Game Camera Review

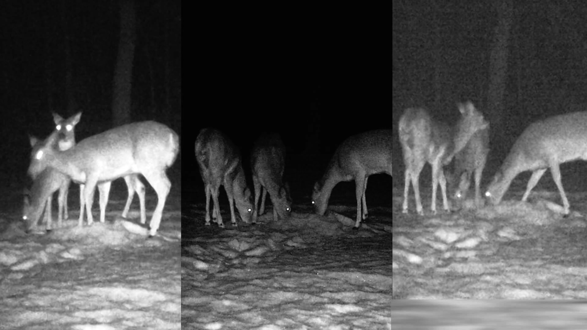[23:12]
the clarity of the nighttime shots, for one, you can see a definite difference. The Wild Game to me looked much better. Okay.